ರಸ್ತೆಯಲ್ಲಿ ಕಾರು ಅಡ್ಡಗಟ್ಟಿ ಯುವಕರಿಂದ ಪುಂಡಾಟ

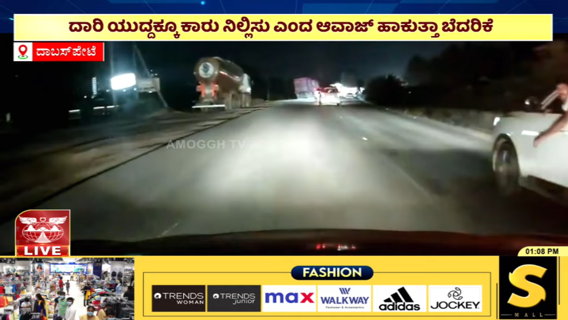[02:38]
ಸುಮ್ನೆ ಹೋಗ್ತಾ ಇರುವಂತಹ ಕಾರನ್ನ ಅಡ್ಡಗಟ್ಟಿ ಅಲ್ಲಿ ಆವಾಜ್ ಹಾಕ್ತಾ ಇದ್ದಂತೆ, ಕಾರನ್ನ ನಿಲ್ಸು ಅಂತಂದ್ರೆ ಆವಾಜ್ ಹಾಕ್ತಾ ಇರುವಂತಹ ಯುವಕರು ಯಾರು ಇರಬಹುದು?
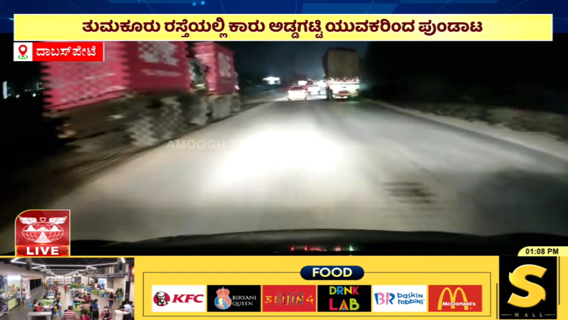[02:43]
ಅವರು ಕೂಡ ಕಾರಿನಲ್ಲೇ ಬರ್ತಾ ಇದ್ರೇನೋ,